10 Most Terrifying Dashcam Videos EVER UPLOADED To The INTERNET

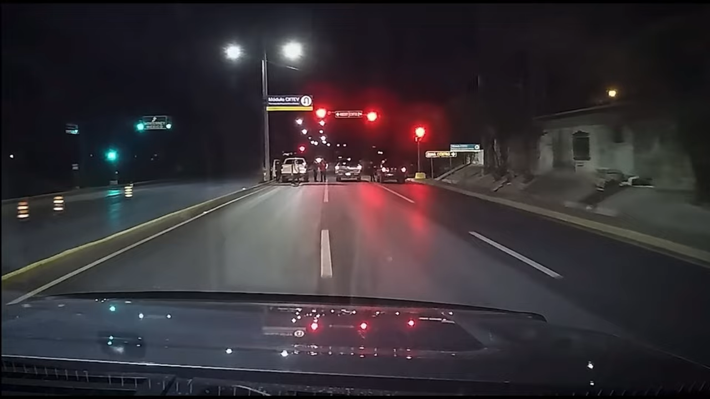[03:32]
Only a few minutes after crossing the border, they encountered a roadblock with several people standing nearby.
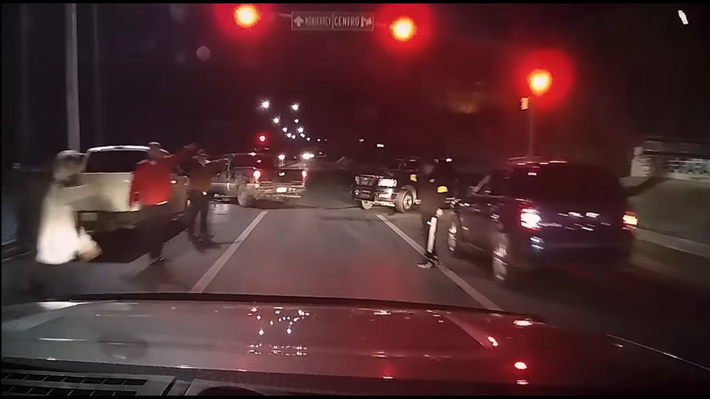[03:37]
As the driver approached, a car in the middle lane moved forward and the men outside signaled for them to pass through.
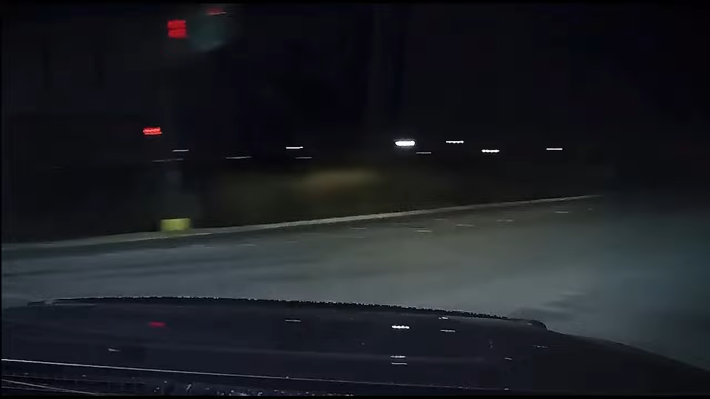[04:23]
The group in the video tries to stop the vehicle by setting up a roadblock. But the driver manages to evade them by quickly maneuvering around the blocking cars and speeding away in the opposite direction. Such groups are known to set up traps like these in various locations, primarily to steal passing trucks for multiple purposes. They also steal valuable items such as wallets, cell phones, and other possessions from unsuspecting drivers.